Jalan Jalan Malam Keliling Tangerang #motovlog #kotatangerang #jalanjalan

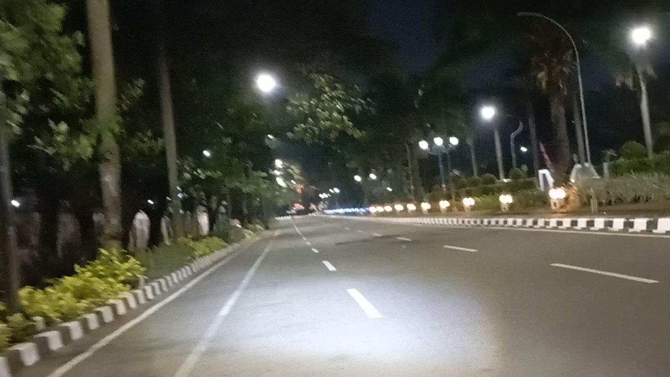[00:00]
Halo teman-teman, selamat malam. Hari ini kita lagi muter-muter di Pemprov DKI. Oh, DKI. Pemprov Tangerang nih guys ya. Tepatnya di pusat pemerintahan Tangerang Kota. Kita muter-muter malam dulu, nyari angin malam.
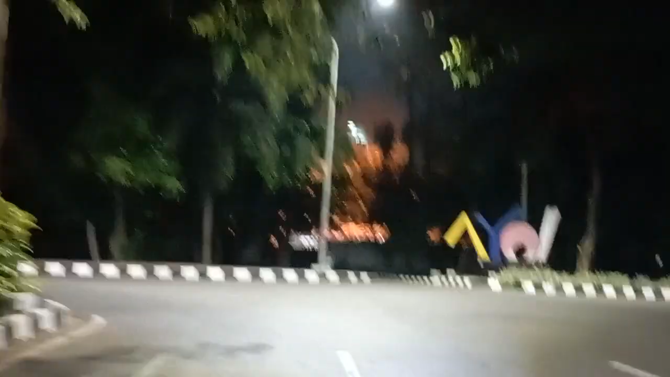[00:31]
Kita mau ke kiri dulu ya, kalau ke kanan ke Al-Azum ya. Kita ngiri dulu guys, kiri ke arah lapangan Patriot ya, lapangan Patriot Tangerang Kota. Di sini banyak tempat nongkrong guys ya, di pinggir jalan nongkrong ngopi gitu aja, banyak yang jualan es kopi nongkrong
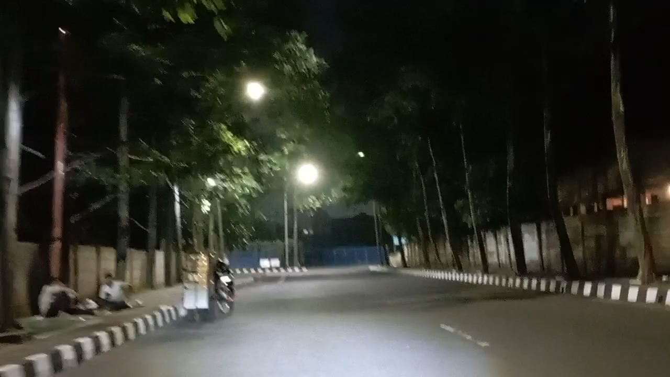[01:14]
Kita muter-muter aja nih. Lapangannya, oh lapangannya ditutup guys, gak bisa masuk lapangannya.
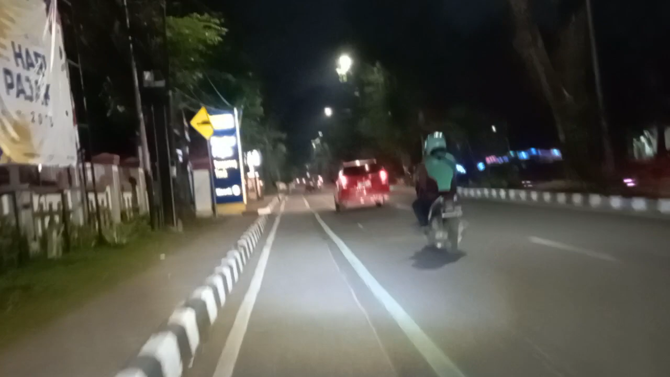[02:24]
Ini di sini ada kantor pajak juga ya, tuh kantor pajak Tangerang.
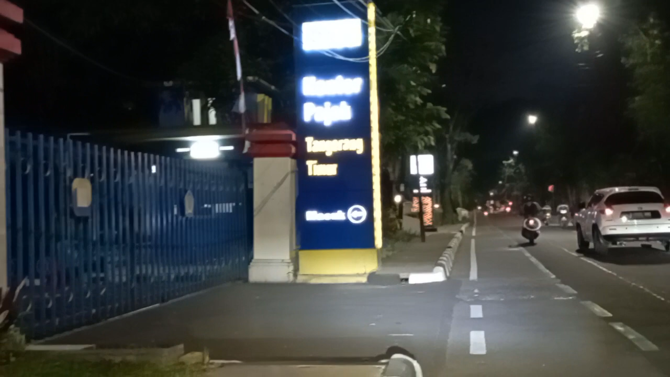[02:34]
Siapa yang belum bayar pajak, ayo. Ada kantor pajak, ada KPPN Tangerang gitu ya.
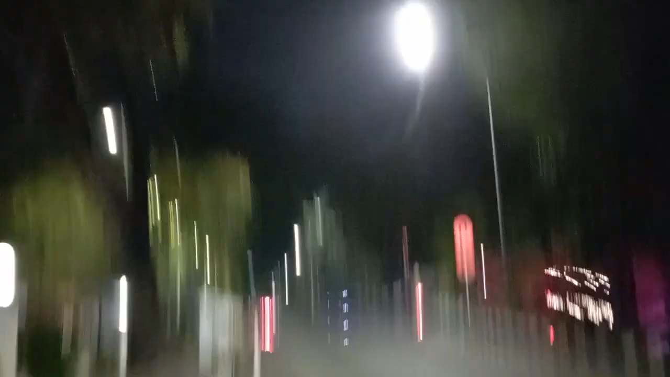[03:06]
Ini tepatnya di jalan apa? TMT Taruna ya.
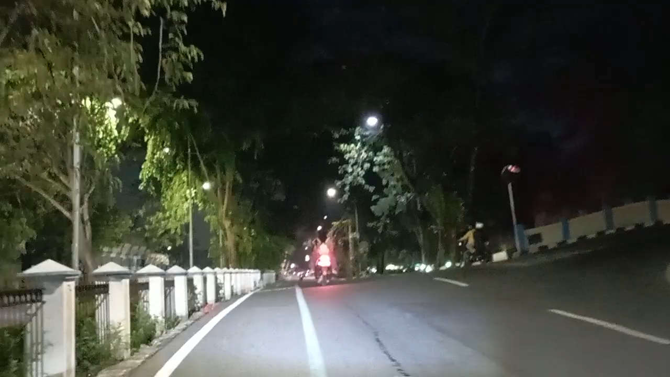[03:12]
Kita lurus dulu guys ya. Menikmati suasana malam jalanan kota Tangerang ya, gak terlalu macet ya. Kalau malam macet banget di sini. Ya kalau pagi. Ini Stadion Benteng ya.
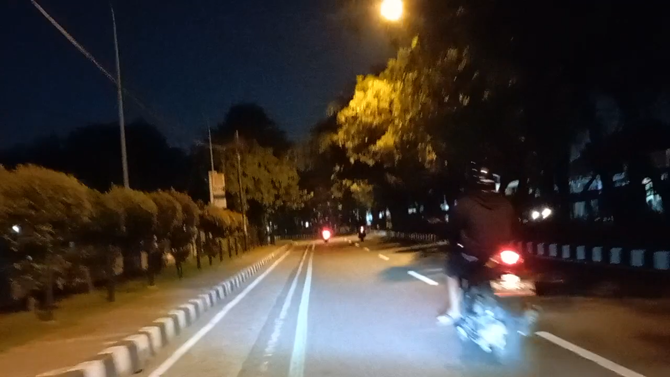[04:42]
Ini hari ini tuh kayak bulan purnama ya, terang banget tuh bulannya, bulat. Kalau lurus ke Cikokol ya guys, Cikokol kalau ngiri ke arah Kalideres lagi.
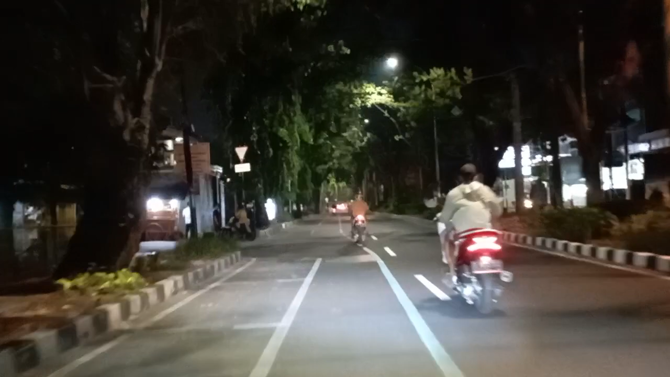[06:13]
Ada pengadilan negeri Tangerang ya, di kiri jalan kelas 1A khusus pengadilan negeri Tangerang.
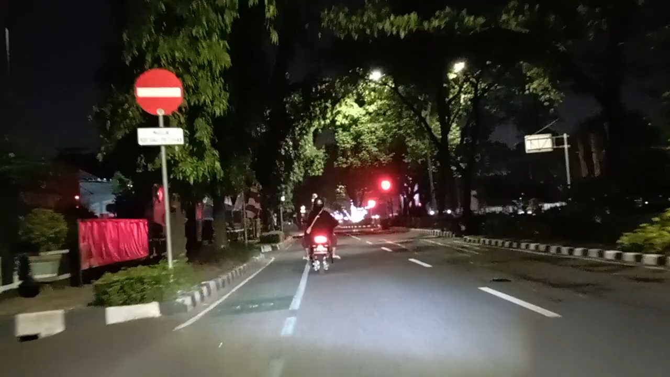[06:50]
Kodim Tangerang ya, ini yang kiri jalan kantor TNI Kodim.
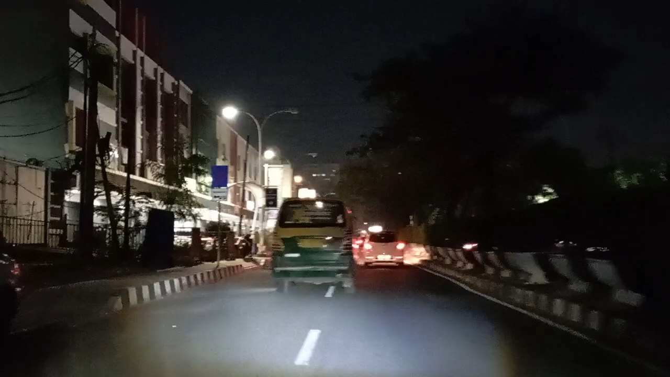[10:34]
tepatnya kita di belakang Mall Tang City ya guys ya.